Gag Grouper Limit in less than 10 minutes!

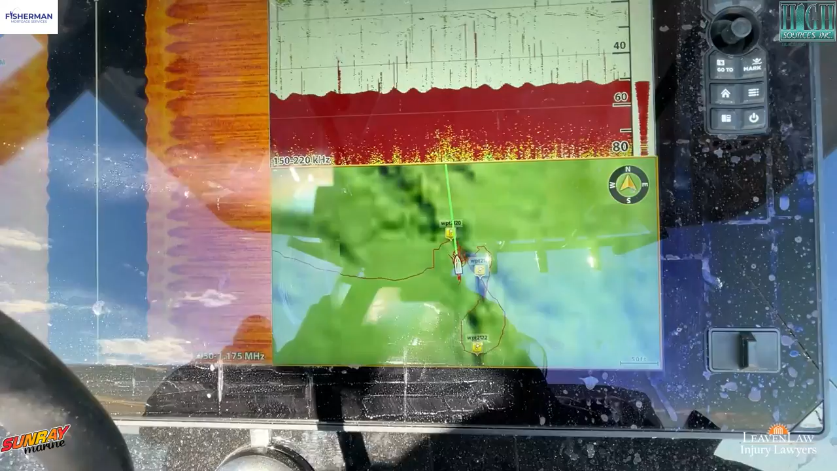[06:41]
That's an indication of that, of this ledge that we're fishing. And you don't see, I'm not right on the ledge itself.
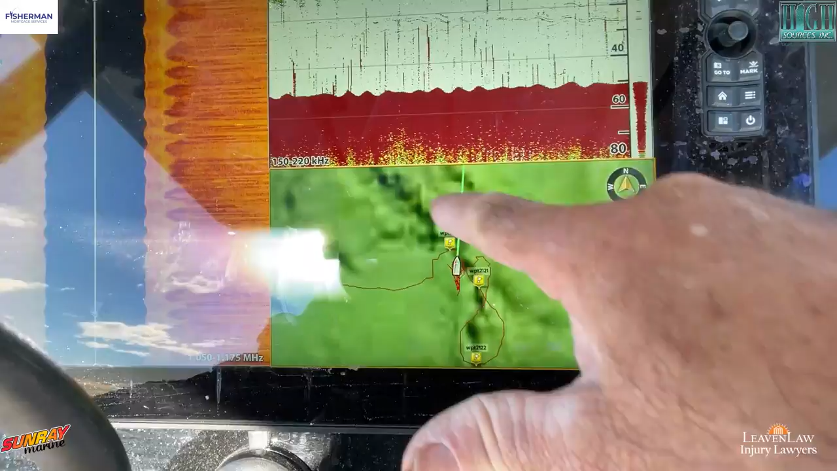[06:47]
As you can see, we're going back and forth with the trolling motor, not by much,
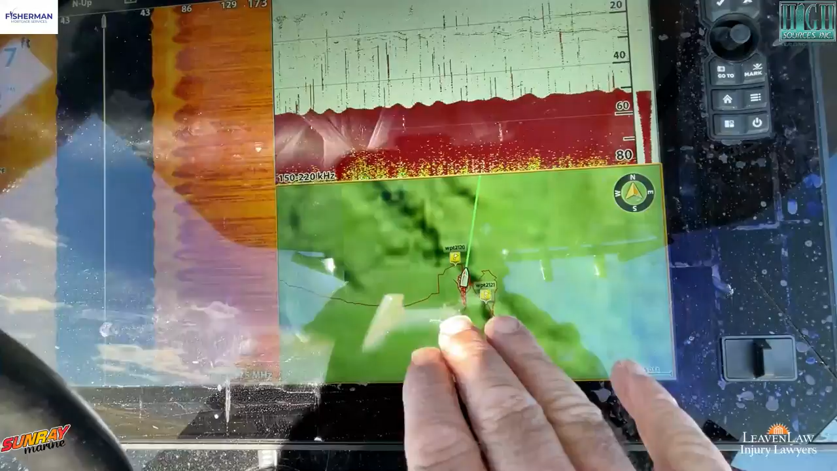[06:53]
just by a few feet, but I'm just on the edge of it, so we can work the outside of it.
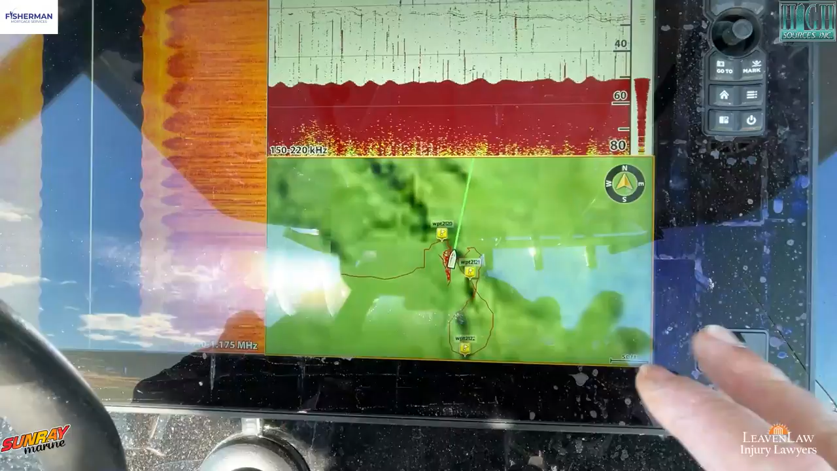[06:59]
And as you'll see here, there's a show of fish
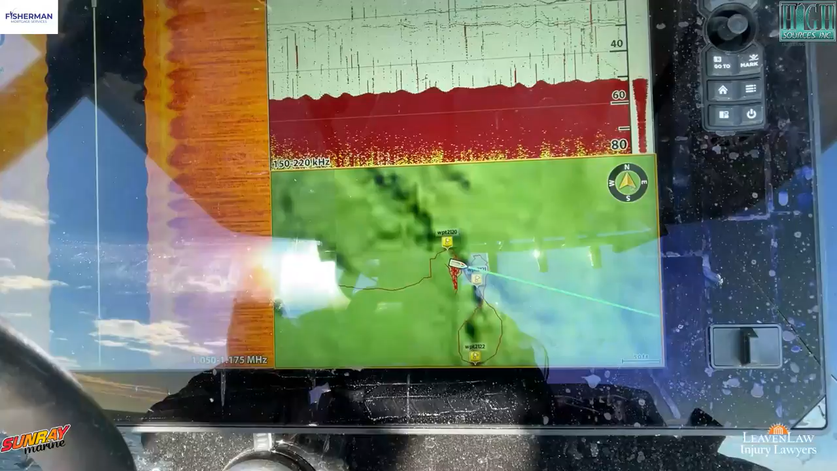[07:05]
right in here.
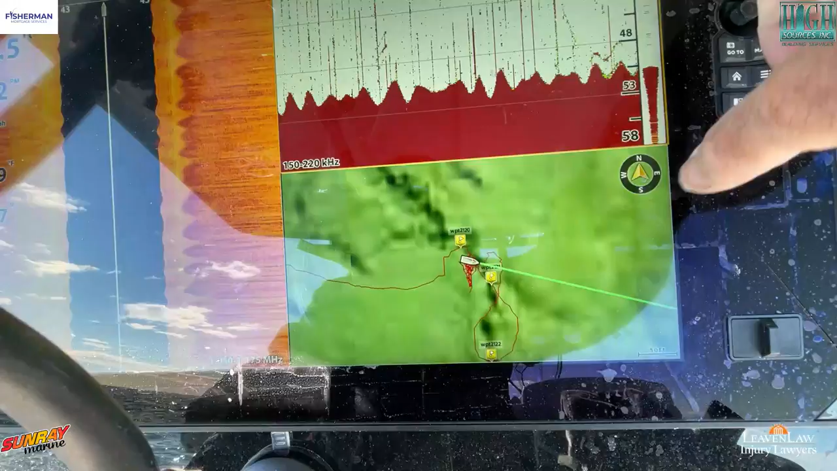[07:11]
So we're working that farther edge. You can see the kind of the edge of the ledge right there on the side imaging.
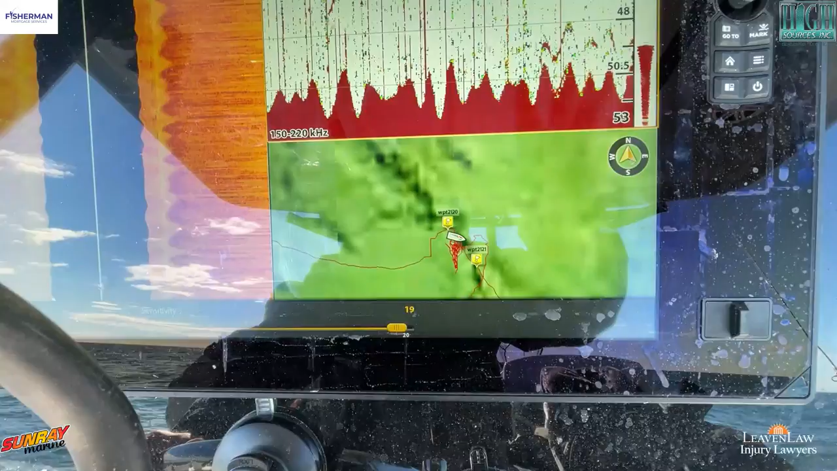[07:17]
And then there's some hard bottom to our left over here.
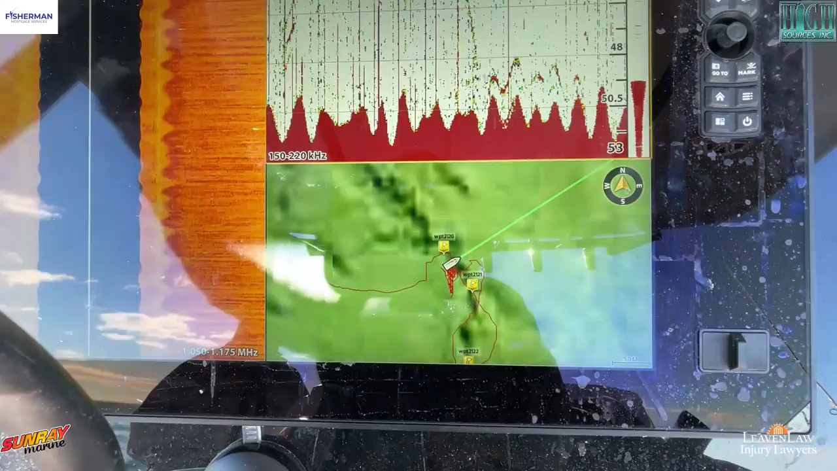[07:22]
You can see that right in there. Those squiggly lines, those are hard bottom.
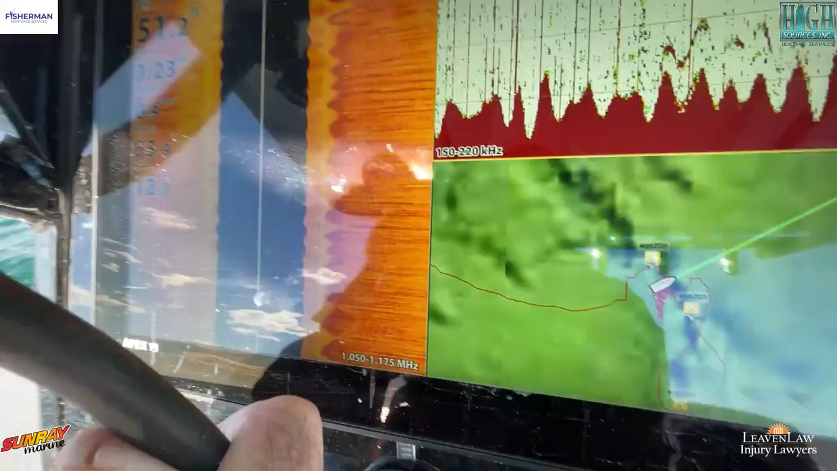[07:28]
So kind of that's what we're looking at right here on this spot. So if I really want to target hogfish, I don't necessarily get right on top of the ledge.